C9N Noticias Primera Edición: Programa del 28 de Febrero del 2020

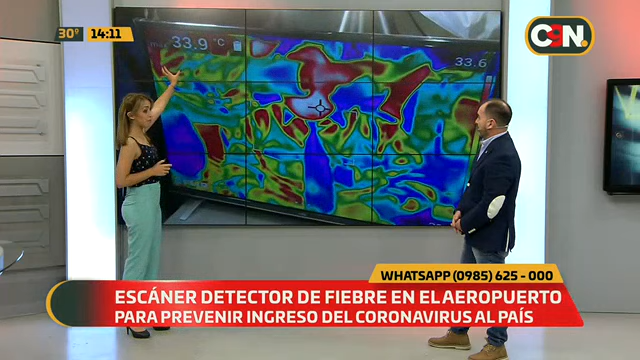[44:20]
Claro, la temperatura corporal. Claro, la gente que va pasando llega y esta máquina, este escáner se instala ahí en el ala del aeropuerto.